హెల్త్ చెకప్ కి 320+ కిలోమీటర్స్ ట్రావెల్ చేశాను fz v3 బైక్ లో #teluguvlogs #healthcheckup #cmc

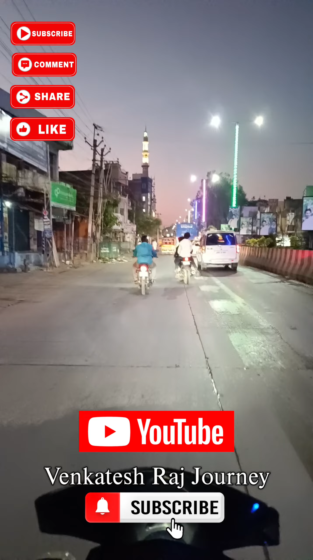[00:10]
సో ఇప్పుడే మసీద్ అయితే క్రాస్ అవుతున్నాను, పోస్ట్ ఆఫీస్ ఆపోజిట్ సైడ్. సో కోడూరు అంతా లైట్స్ ఫుల్ కలర్ఫుల్ లైట్స్తో అయితే వెలిగిపోతుంది. 4 ఇయర్స్ తర్వాత ఎలక్షన్ మూమెంట్ కదా, అందుకే బాగా వెలుగుతుంది అన్నమాట.